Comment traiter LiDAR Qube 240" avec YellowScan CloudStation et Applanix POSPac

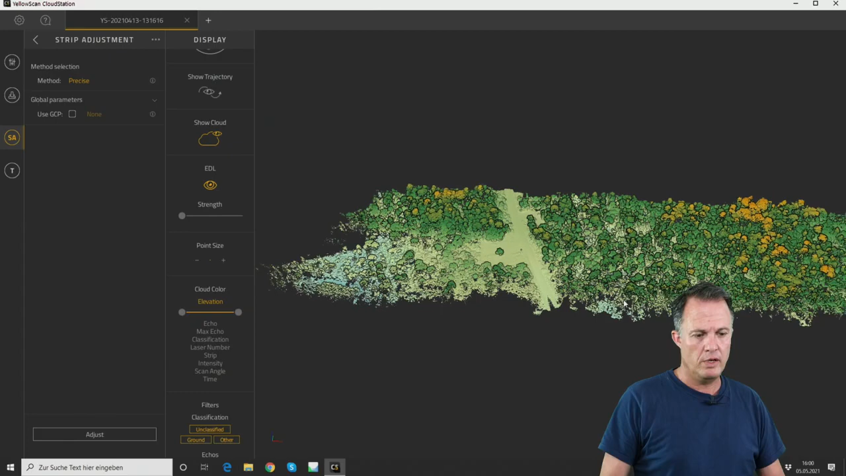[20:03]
i i rarely use this option especially because of the reason that i can't usually can't provide ground control points for example for this data there was no chance putting ground control points in most parts of the area because it was populated by vegetation so precise and then we just hit the process button and this will approximately take as long as the flight time so we selected about three runs so this should take probably something like like 10 minutes or 15 minutes to do the processing for a one hour flight it will take approximately one hour and for a 30 minute flight 30 minutes
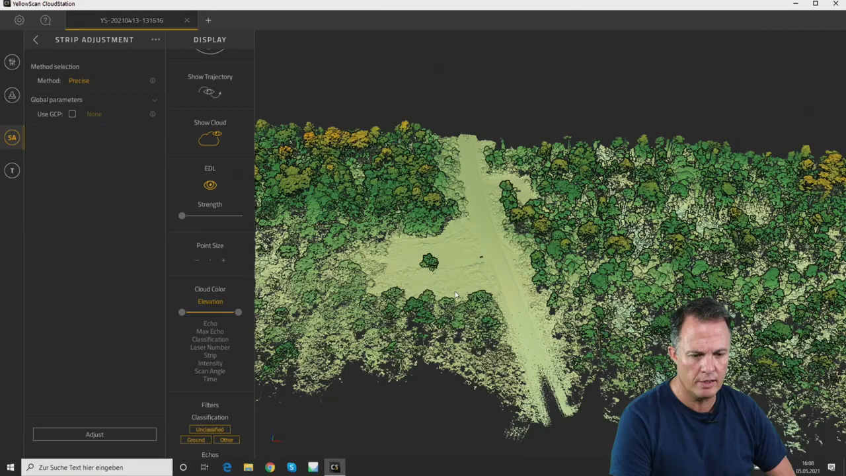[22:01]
and we will not really see a huge difference in the in the point cloud right now it's just an overall improvement which you can later see in the in the entire point cloud when you inspect the point cloud with some cross sections so finally the last step in this tutorial video is how to produce the
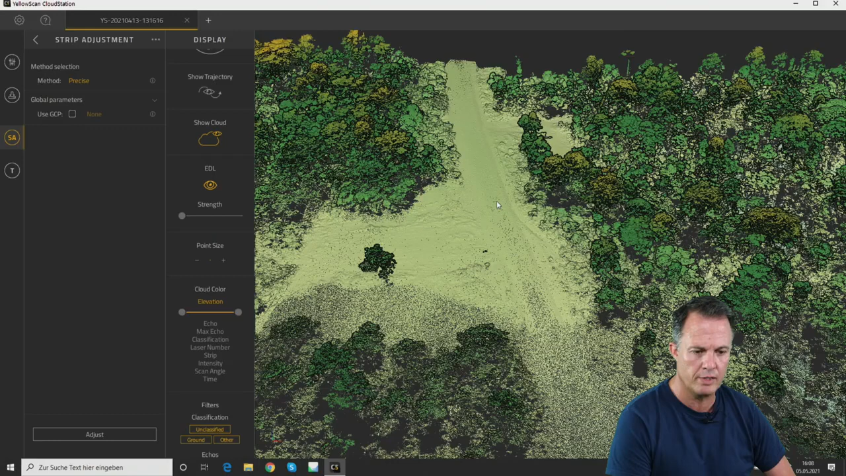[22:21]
classification the ground point and the vegetation point classification therefore we go to this module called terrain and here we have a limited number of parameters so let's first start with the kind of terrain we are looking at is it a flat terrain here or is it hilly or even steep or extreme steep terrain like in the mountains in this area i would say it's a gently rolling hills environment and therefore we select a hilly
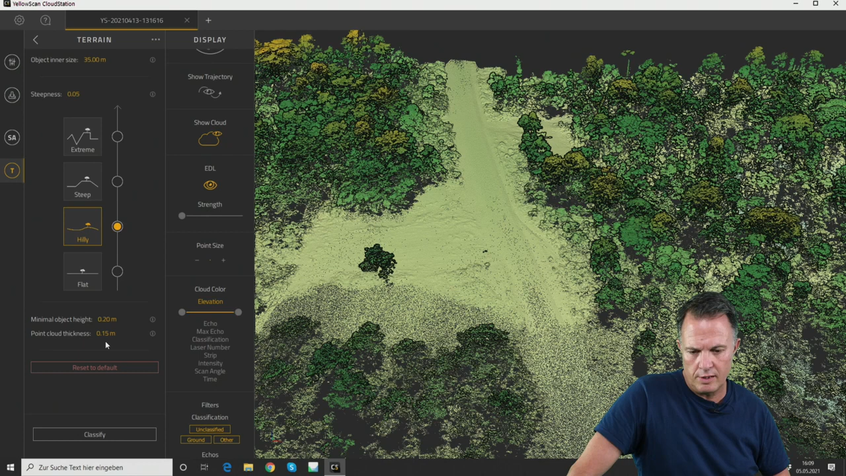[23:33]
20 20 centimeters smallest object point cloud thickness is an automatic value taken by the by the software from the overall statistics and now we are ready to hit the classify button and this will again take a while and then we can check the results
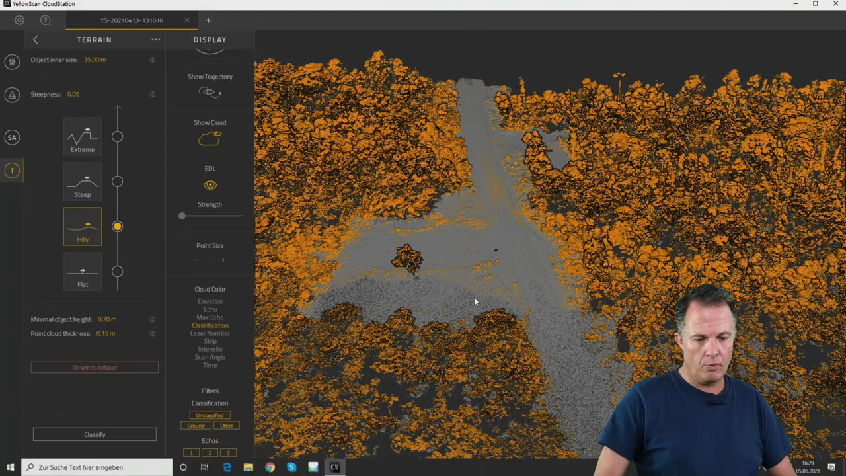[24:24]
so the orange points are vegetation or any non ground points while the gray points are the ground points and now if we scroll down here we can change here between um
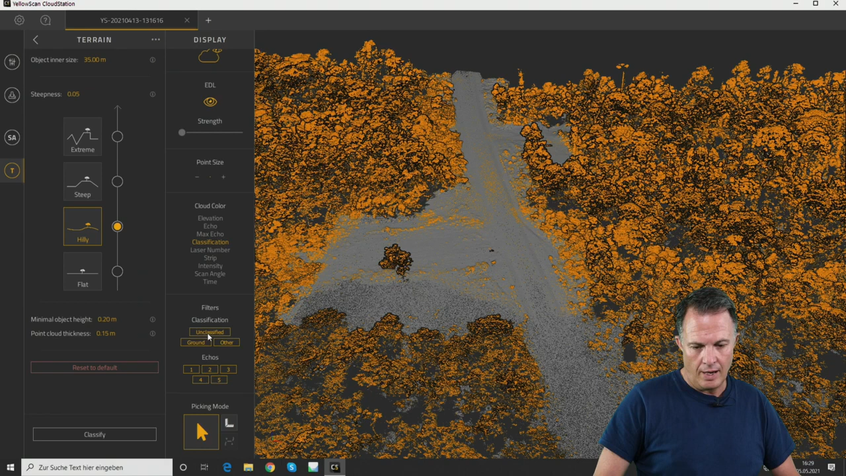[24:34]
unclassified ground and other so for example we can we can keep the ground points activated and we hide the other points and this will show us the non-ground point the ground points only and if we now increase the point size a little bit we can see that we nicely get points in the forest well still kind of
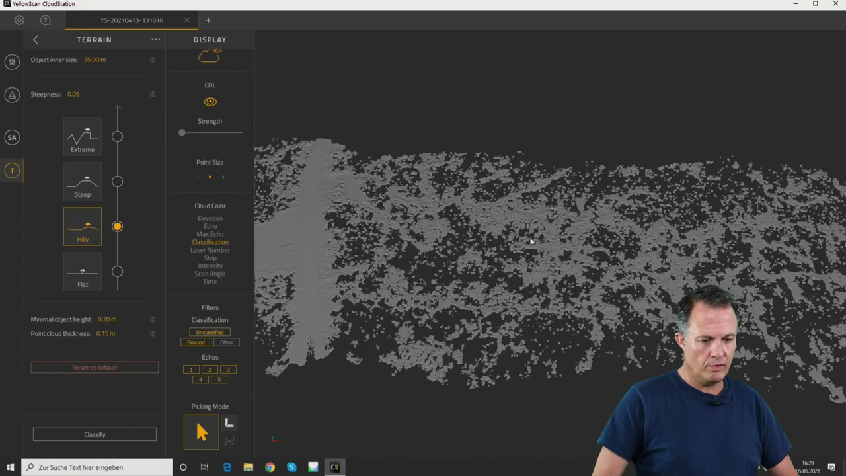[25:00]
enough points if we zoom in here and we again um show the vegetation so we can see that there is uh plenty of uh of ground points and
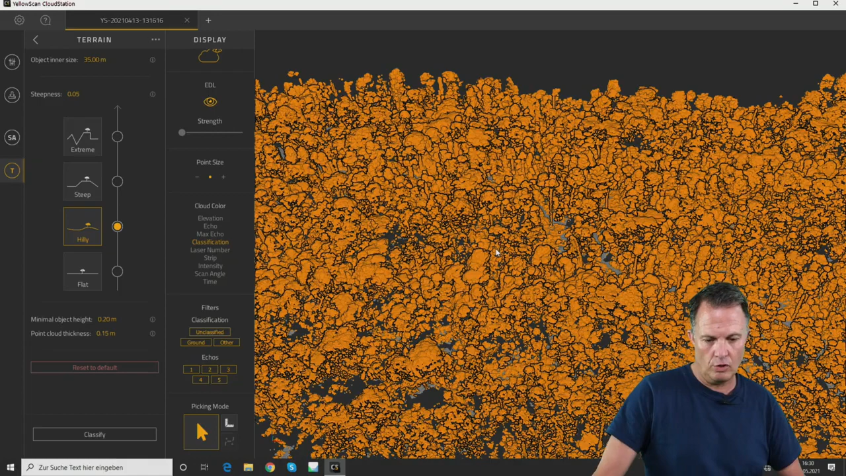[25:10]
non-ground points what you also can try is you can go back to elevation so you colorize by elevation and we can now
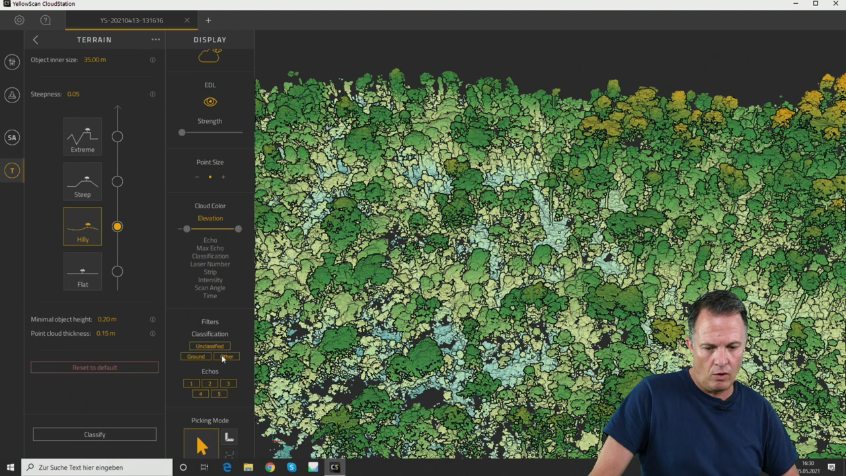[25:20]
hide the hide the vegetation or the the non-ground points
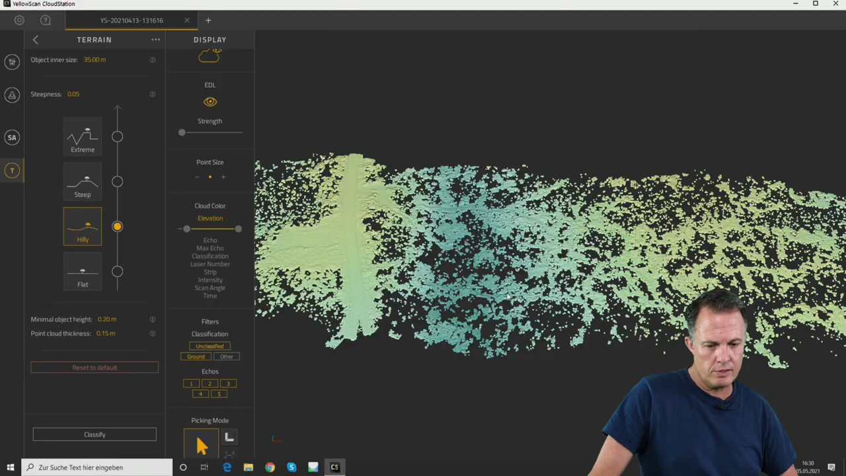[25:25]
and still we can now see the ground points and you can play a little bit
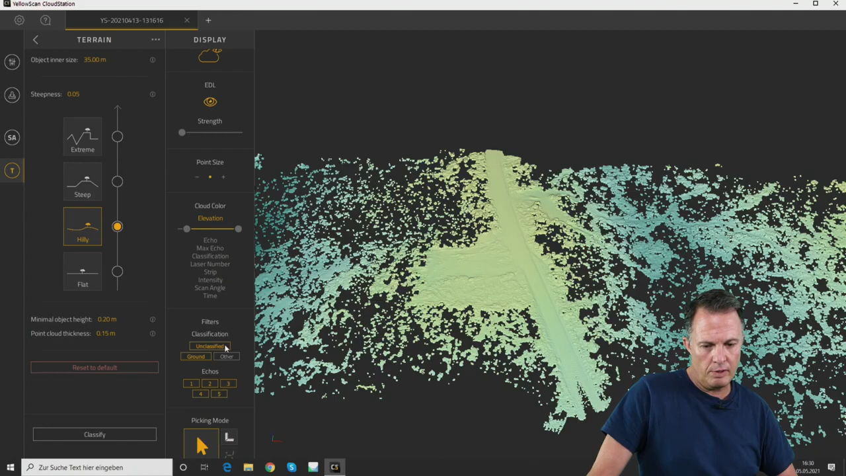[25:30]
with these uh with these settings you can check for the intensity values and you can see the the non-ground points and the ground points so it's there's
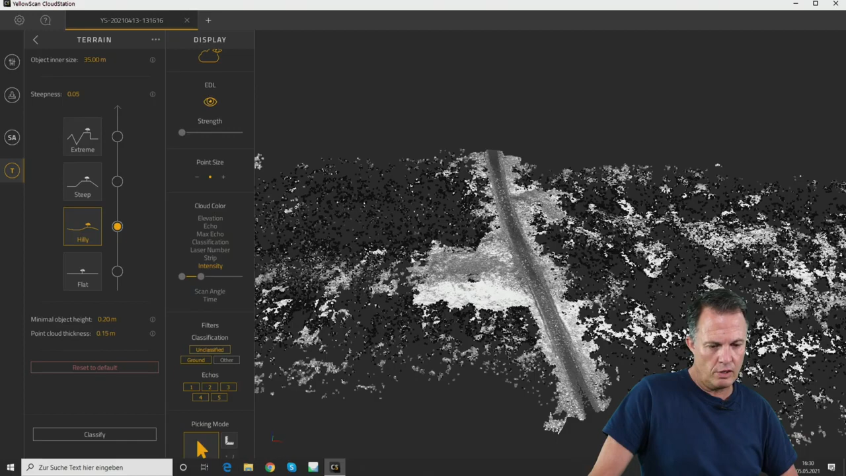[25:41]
lots of uh um or lots of tools to visualize um the the data so finally last step is
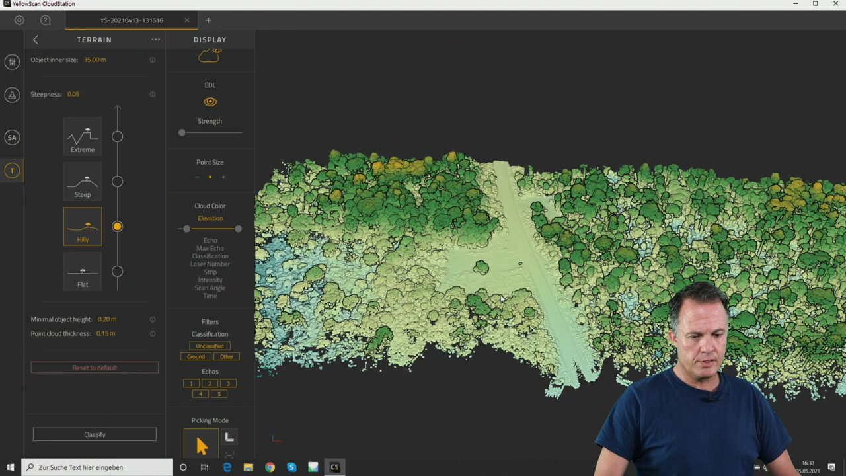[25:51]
to export the data and to export data uh there's another another button here on the left side the export button and here you can select whether you want to export a point cloud so point cloud or a digital model we will start with the point cloud you can specify the point cloud format i would like to export an las file so 1.2 for example